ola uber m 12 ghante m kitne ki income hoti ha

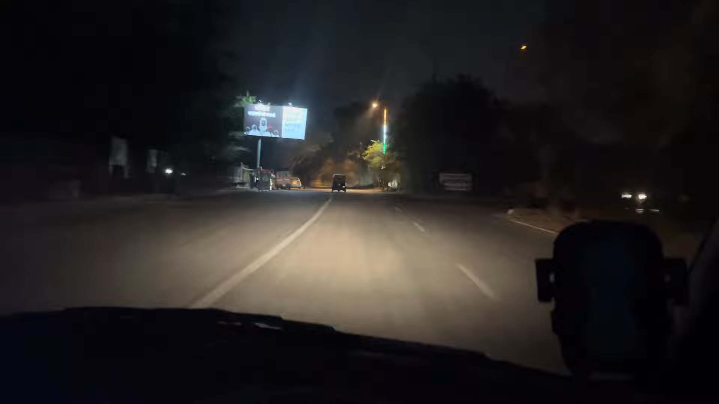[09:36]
और चलो बैक टू बैक भैया एक ड्यूटी देकर फिर लंबा रेस्ट देता तकड़े वाला।
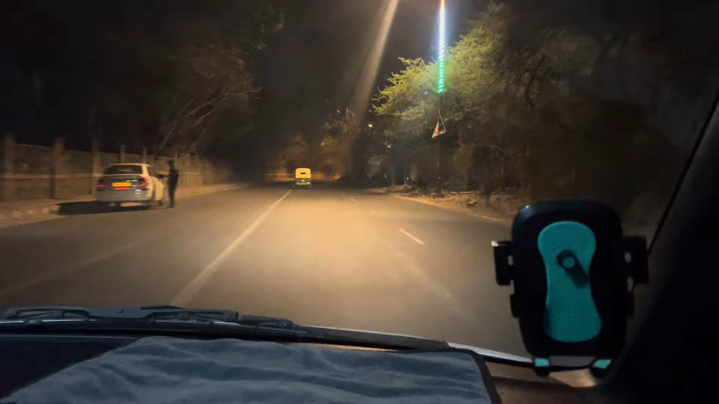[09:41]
अभी घर चलना पड़ेगा, ऐसे ही देखो कैसा व्यू कैसा है रात का। और बताओ ये कौन सा रोड है, अरे मैंने करोल बाग बोल दिया ना, तो इसलिए पहचान जाएगा। तो गाइस घर आ चुका हूं मैं,